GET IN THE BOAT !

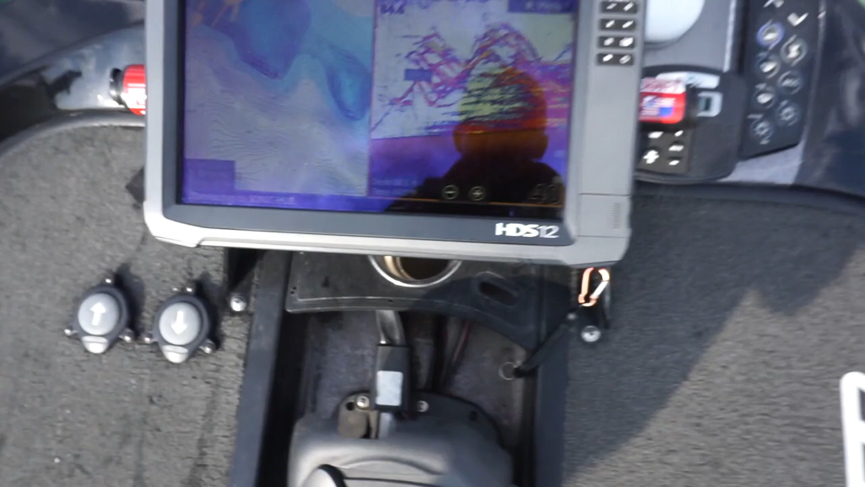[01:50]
All right, so this is what's going on right now. Look at those fish. Those are all fish right there.
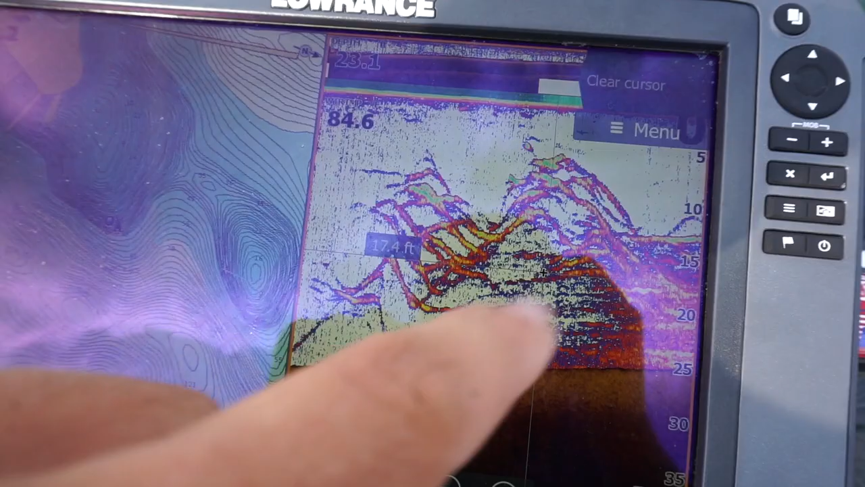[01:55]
All fish. Brush pile fish.
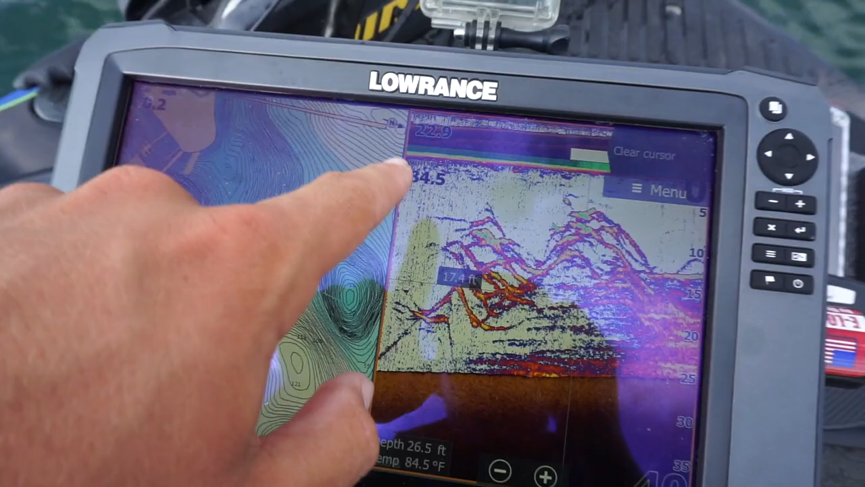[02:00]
On screen: depth 26.5 ft, water 84.5°F
22 foot of water on my sonar. I mean, look at that. God, guys.
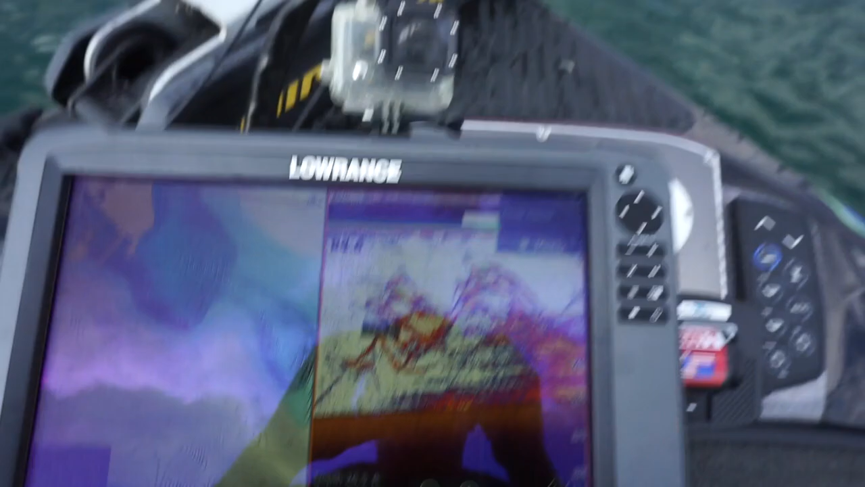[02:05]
Literally, first or second cast, that fish came up and blew on it on my top water.